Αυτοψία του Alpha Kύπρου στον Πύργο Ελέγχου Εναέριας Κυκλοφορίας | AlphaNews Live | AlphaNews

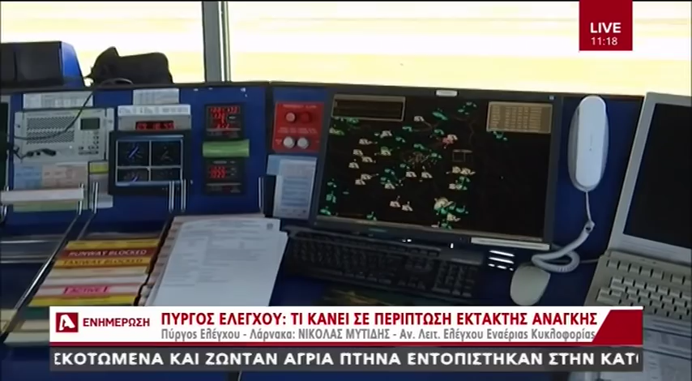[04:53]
Επομένως, όλη η κυκλοφορία, όλες οι πτήσεις και όλες οι δραστηριότητες που εξελίσσονται,
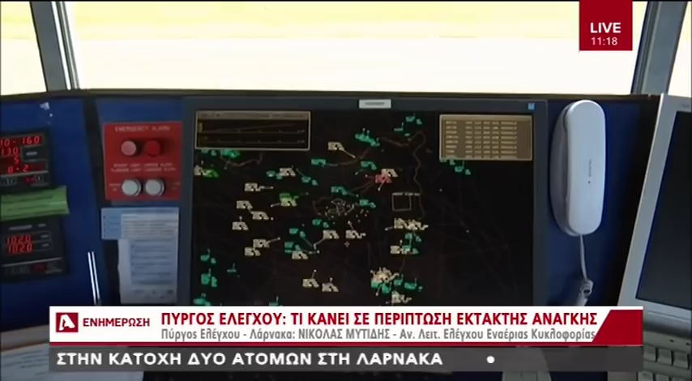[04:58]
που υπάρχουν στην ζώνη αυτή, είναι υπό την ευθύνη του ελεκτή πύργου ελέγχου αεροδρομίου Λάνακας.
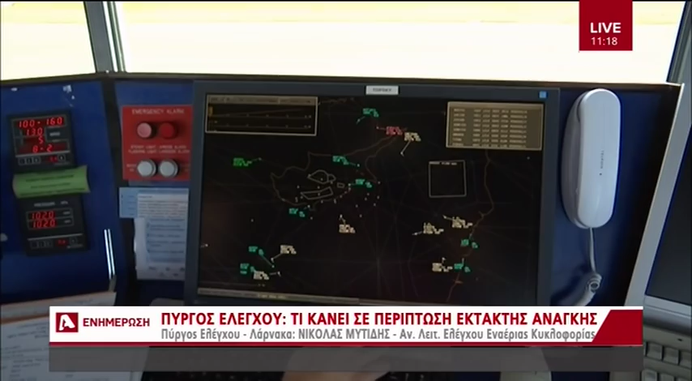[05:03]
Κύριε Μητήδη, ποτέ αρχίζει και πότε τελειώνει η επικοινωνία με ένα αεροπλάνο, ένα αεροσκάφος, με τον πύργο ελέγχου.